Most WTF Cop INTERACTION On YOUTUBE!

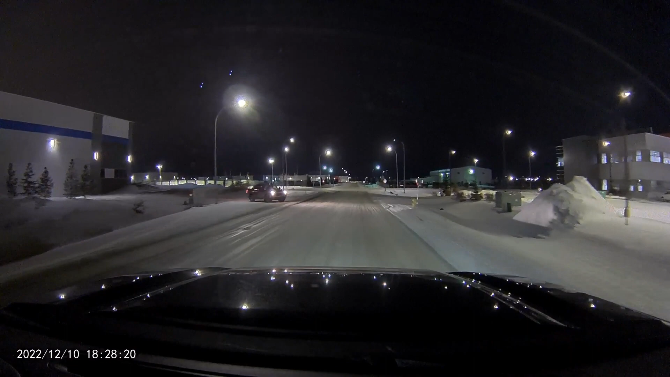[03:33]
i think the horn's a little unnecessary there like you is a solid 15 feet away like you don't have to blare the horn like really
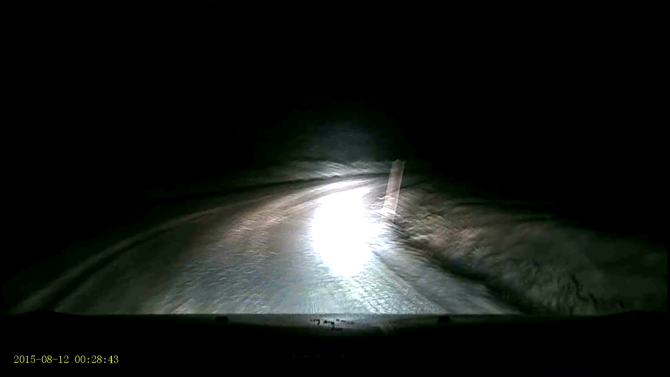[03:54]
all right yeah you took that way too fast but
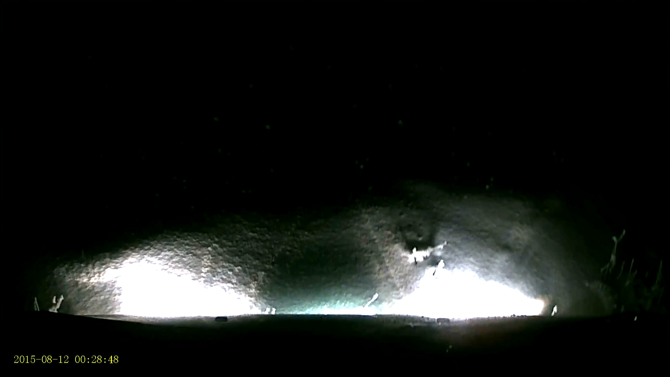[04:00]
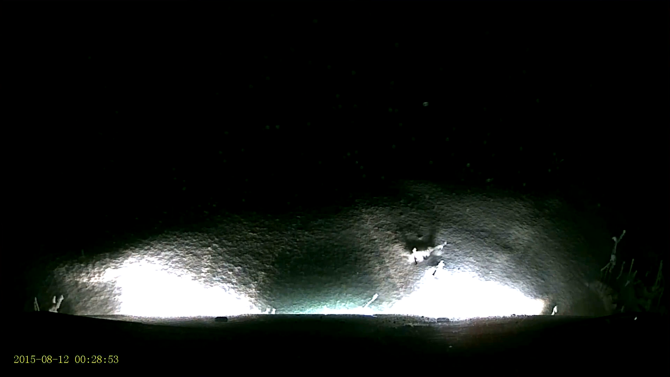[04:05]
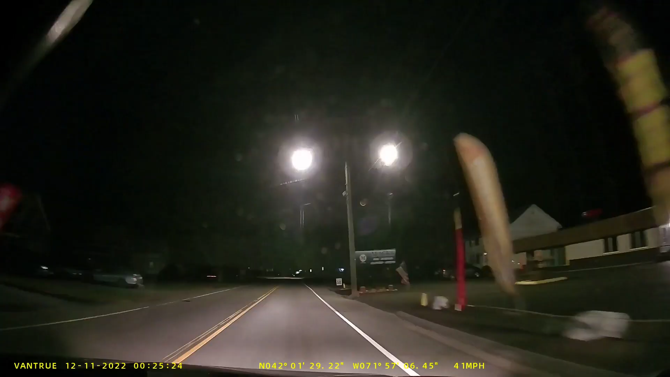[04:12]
let's see what happens here night time
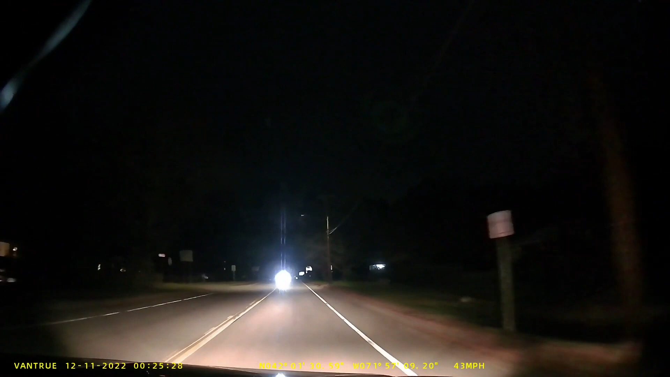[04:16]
headlights normal but homie is trying to meet his maker evidently